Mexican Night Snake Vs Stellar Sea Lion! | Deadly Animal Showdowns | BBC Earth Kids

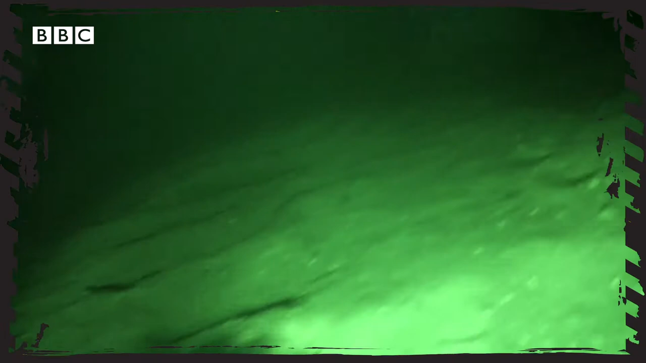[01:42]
It's an infrared camera so it's sending out a beam of infrared light that we can't see, the snakes can't see but the camera can.
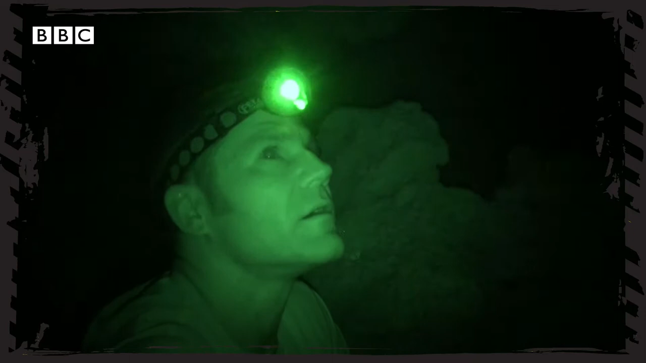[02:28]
There's a snake. There's one right there.
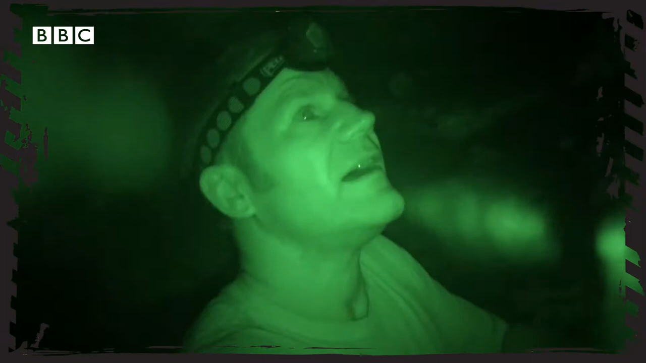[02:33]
Okay. I've got a snake in front of me in absolutely perfect position and posture.
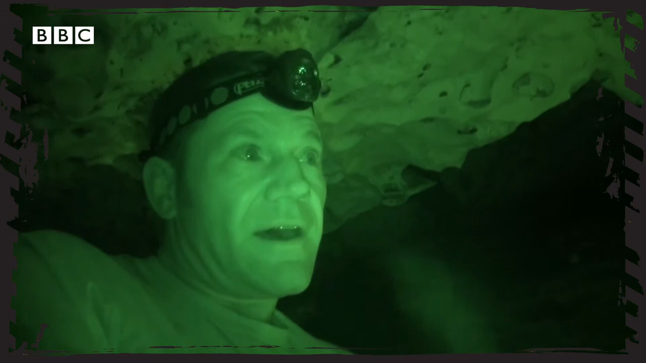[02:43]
So I'm just going to hang out now and hope to catch it striking on camera. I came close to getting the right shot several times but didn't quite manage to nail it.
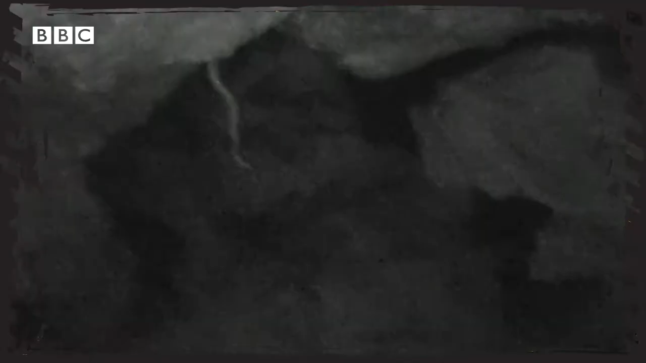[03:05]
It's wrapping coils of the body around the bat and now what it's going to do is squeeze.
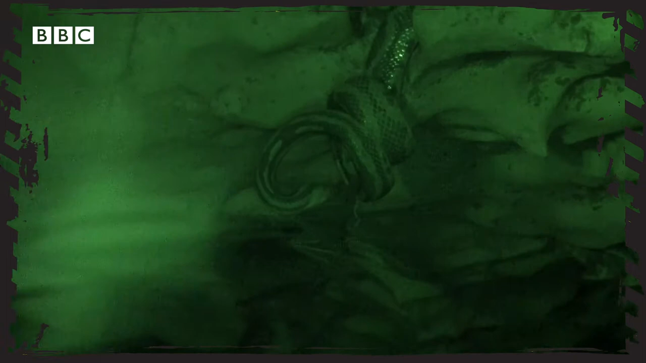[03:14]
At that point once they caught their bat meal all of a sudden everything changes and they're not fussed by the light anymore.
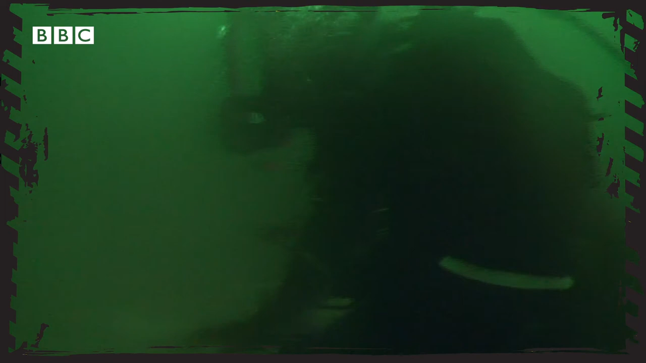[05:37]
You guys get close together otherwise we're going to get absolutely mullered here. Every once in a while you get a flash of those teeth.